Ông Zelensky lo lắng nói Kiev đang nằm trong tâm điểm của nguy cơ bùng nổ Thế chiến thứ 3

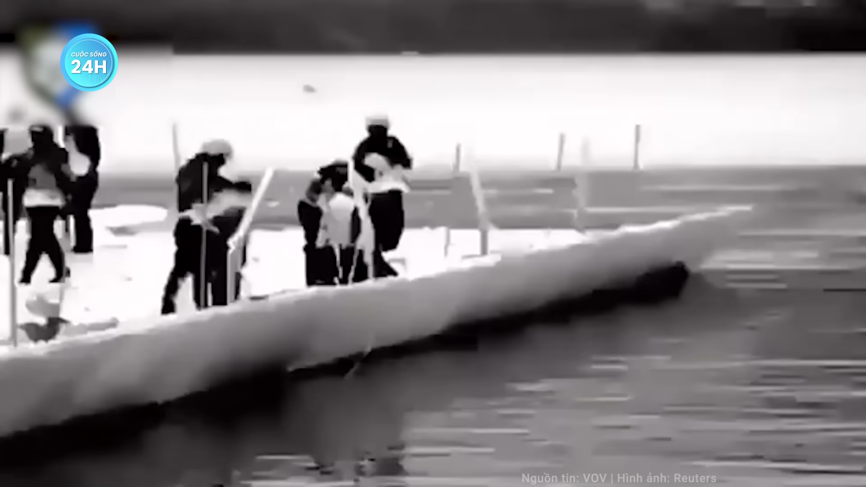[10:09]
càng an toàn Tổng thống Ukraine Zelensky
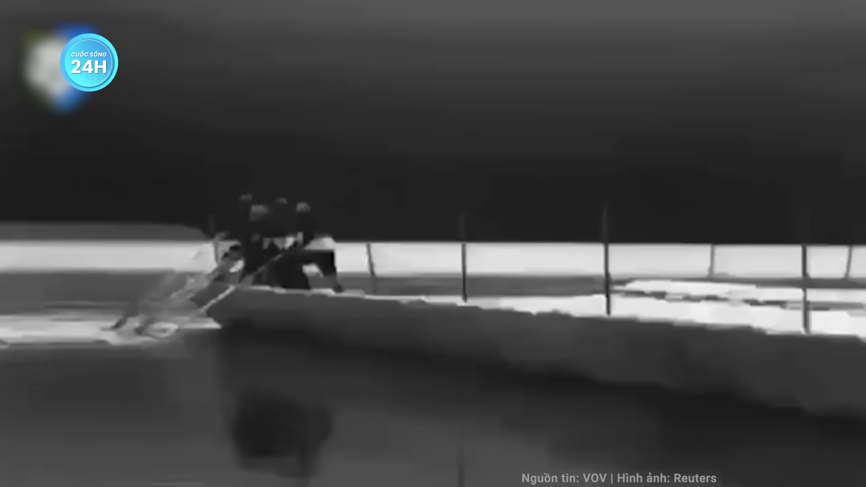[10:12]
ngày 18 tháng 11 đã đăng tải nhiều hình ảnh
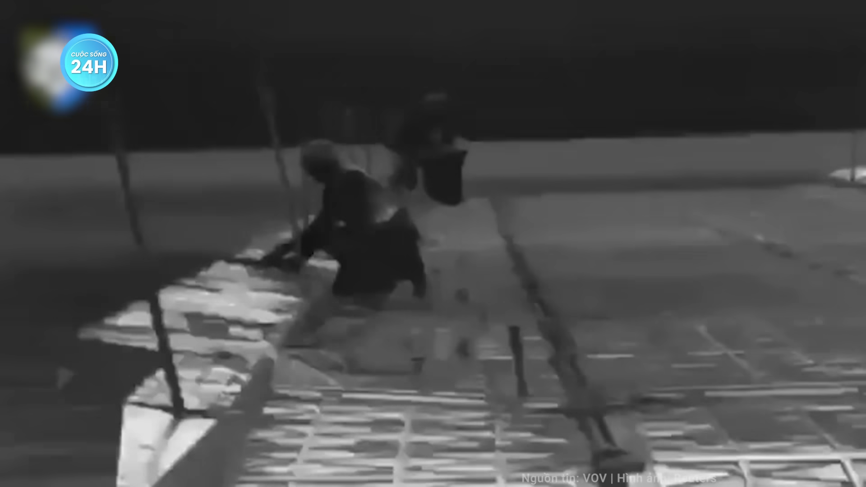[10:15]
lên mạng xã hội cho thấy các binh sĩ nước
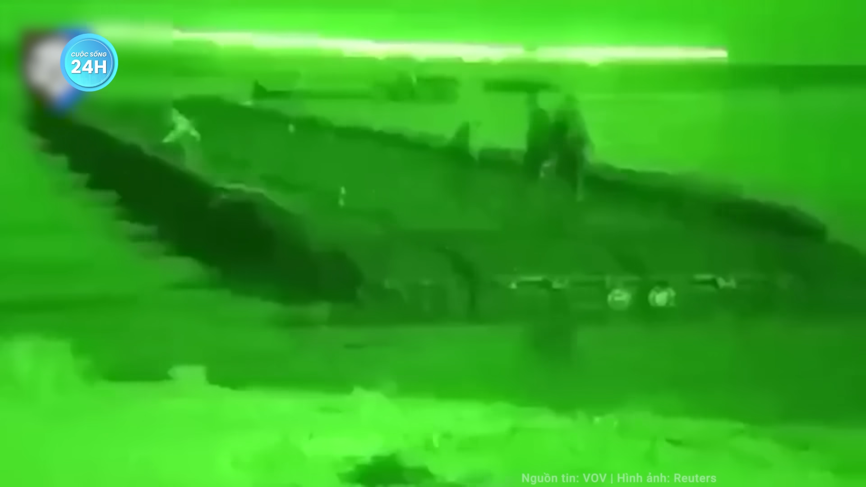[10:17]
này đang đứng ở bờ đông sông The
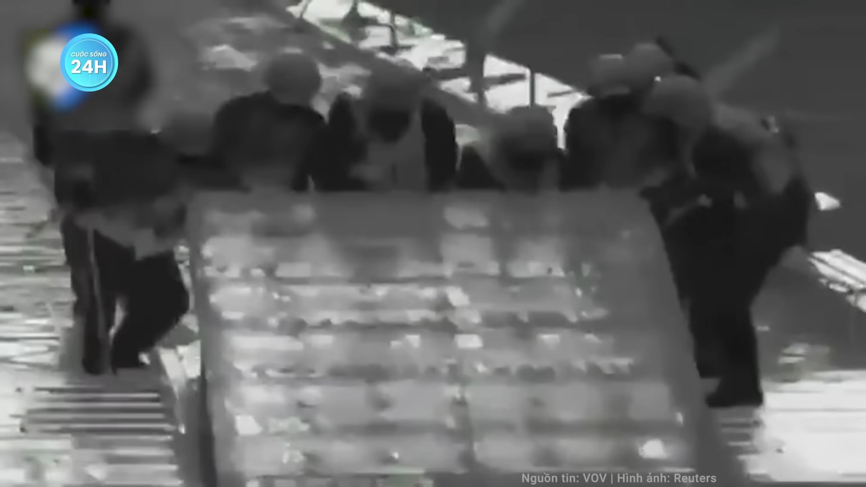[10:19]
Niap Một số hình ảnh ghi lại cảnh lính Ukraine đang băng qua sông bằng thuyền nhỏ
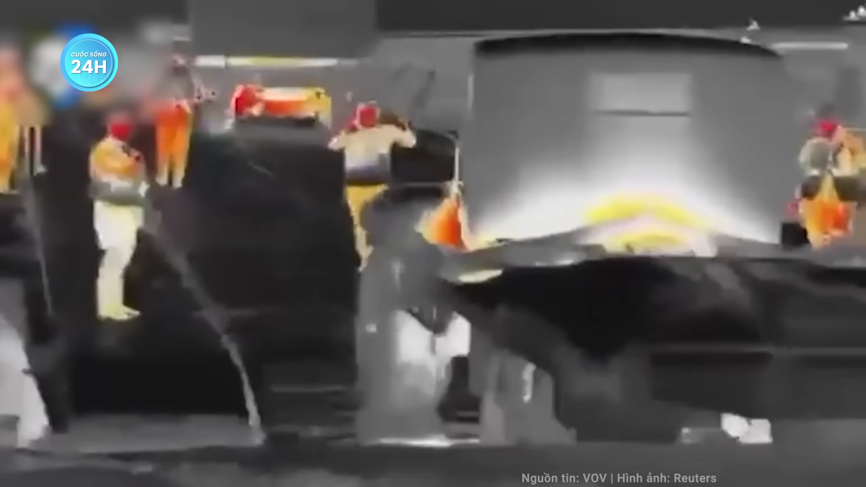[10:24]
Kiev hy vọng việc thiết lập chỗ đứng vững chắc tại bờ đông sông The Niap sẽ mở ra tuyến